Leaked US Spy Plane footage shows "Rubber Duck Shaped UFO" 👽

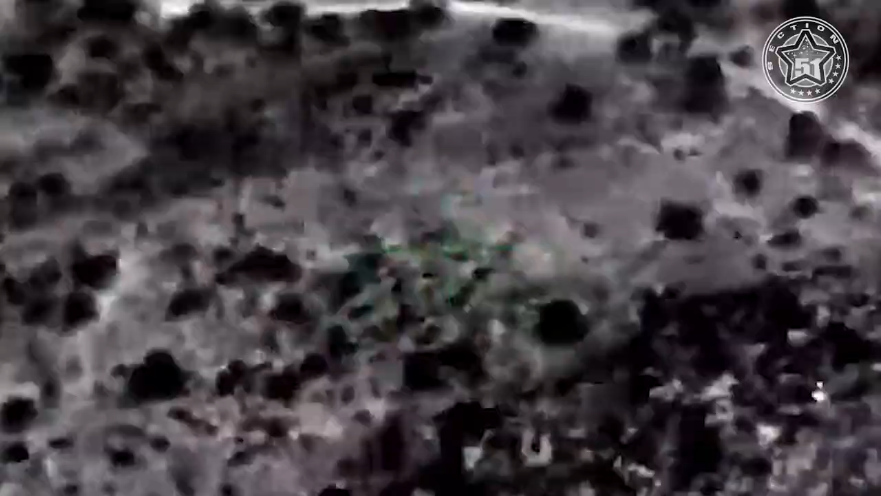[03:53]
And it is also unclear if the strange shape
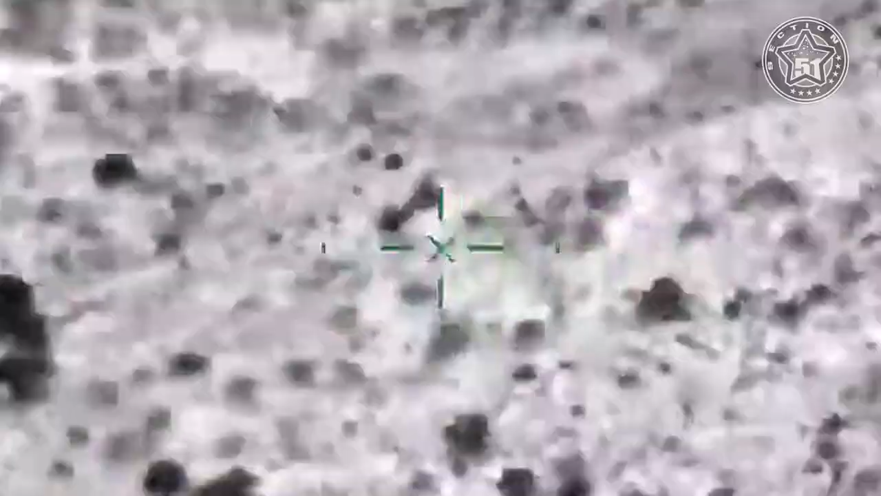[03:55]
one object or two flying alongside each other.
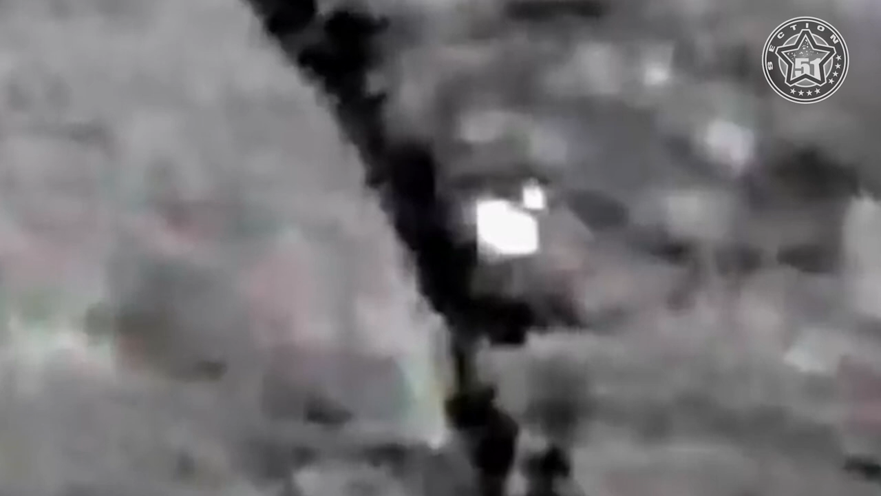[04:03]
According to Andy, who posted the footage on YouTube via NYUAP discussion, he knew immediately that the footage was something of value.
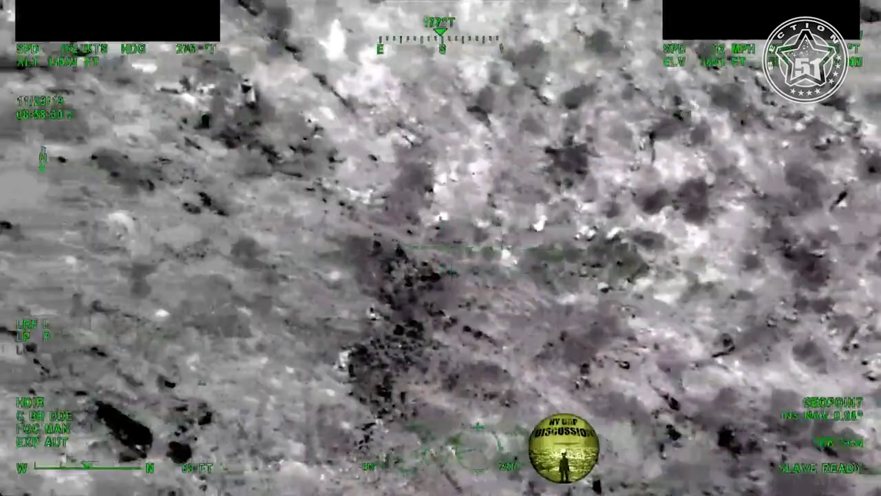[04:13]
The object is emitting zero heat, yet accelerates and decelerates throughout the footage.
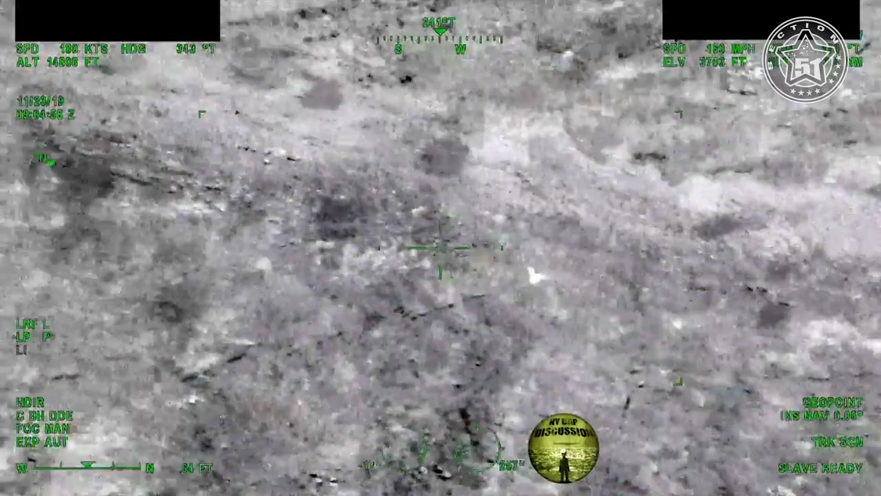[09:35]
In this last case, the case of the rubber duck-shaped UFO, we are still beginning to have several expert opinions,
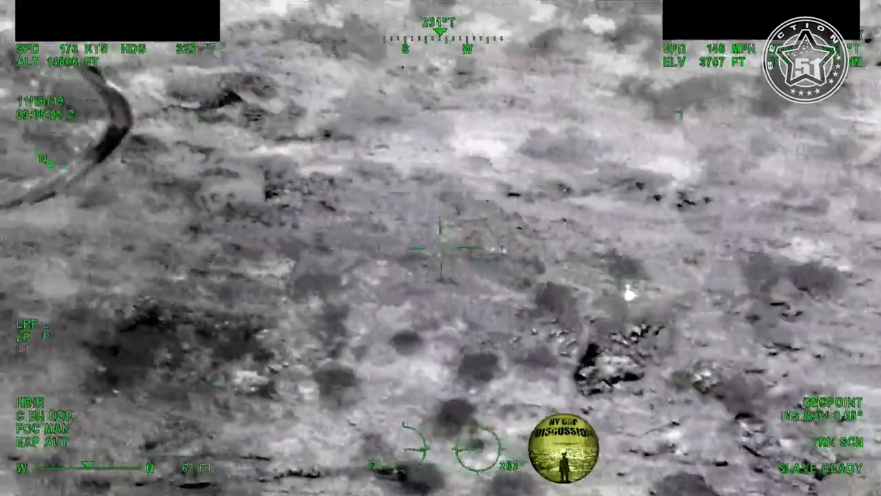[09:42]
which gradually reduces the possibilities of being a cluster of balloons.
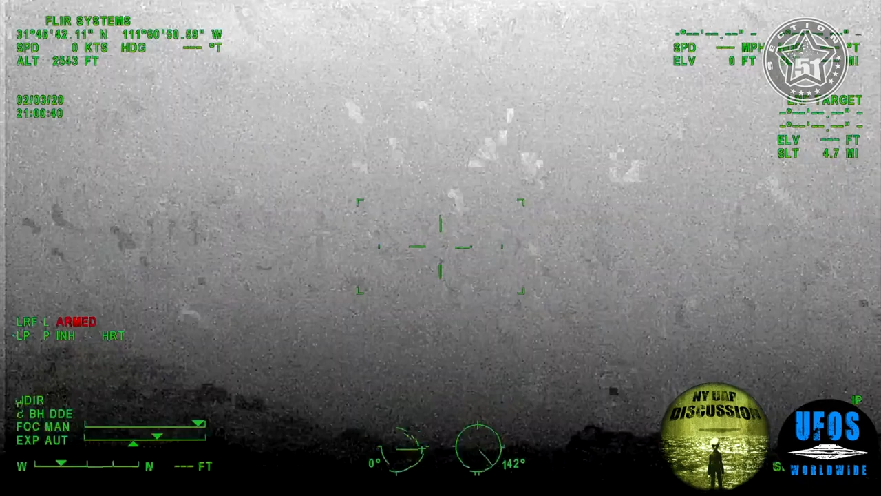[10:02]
This one is another example, another video footage received from the DHS 4 months back. It was filmed in Tohono O'odham Indian Reserve in Arizona.
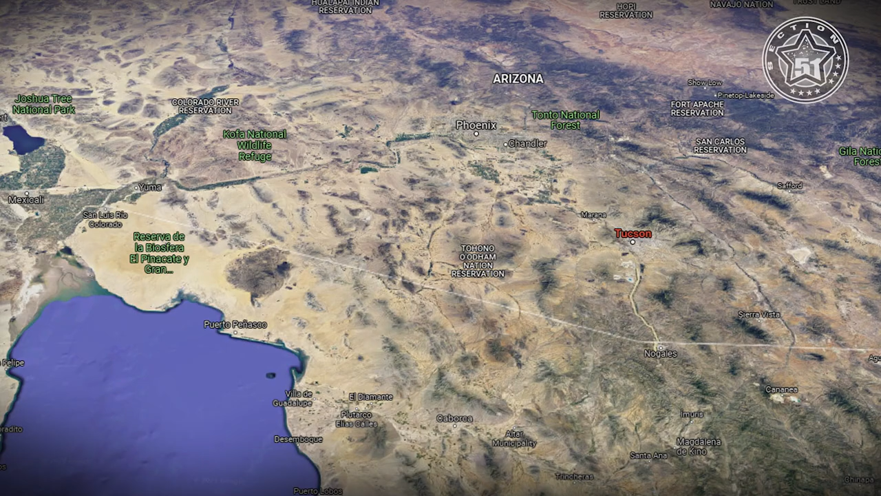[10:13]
I will put the link in the description below.
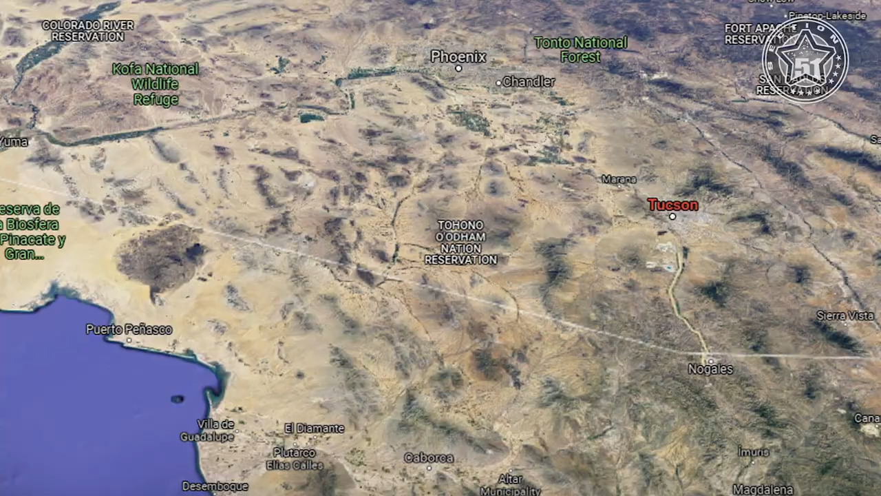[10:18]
According to NYUAP discussion,
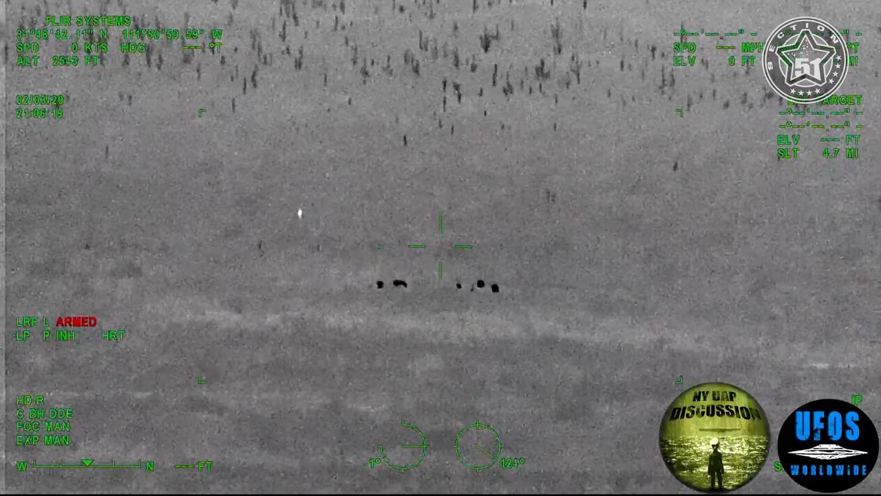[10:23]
the object seen in the rubber duck footage is the same object seen in this footage, the La Bruja footage recorded in 2020. Both objects are emitting no heat and are roughly the same size. This footage, however, shows that this cannot be a drone due to the fact that it flies over a herd of cattle in the middle of the night without spooking a single one. The object also slows down at one point and is seen flying vertically,
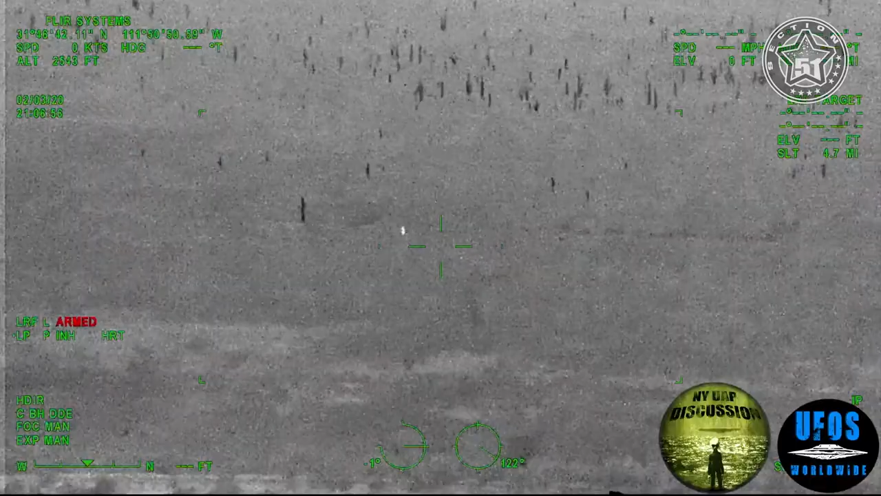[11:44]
You can also see that there is a space between the smaller part and the larger part, just like rubber duck. The object also rotates at certain points, just like rubber duck. It also looks to emit light directly beneath it, just like rubber duck does as it passes certain hills.
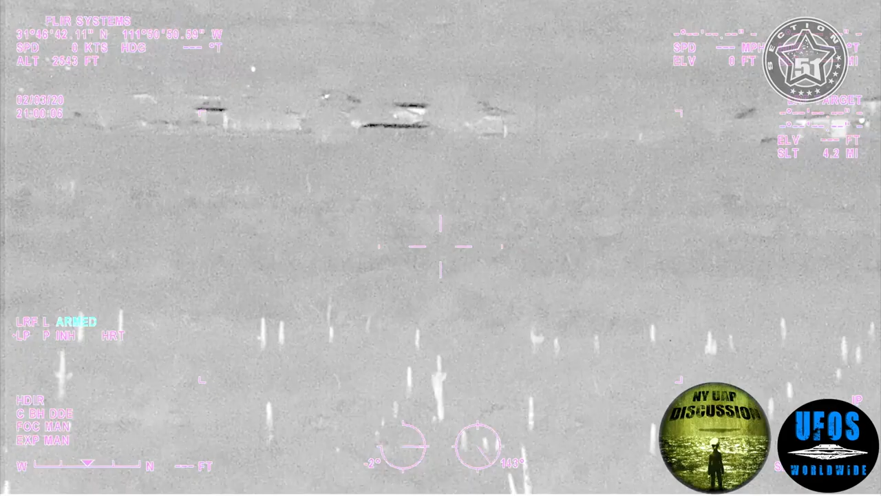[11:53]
So what could it be?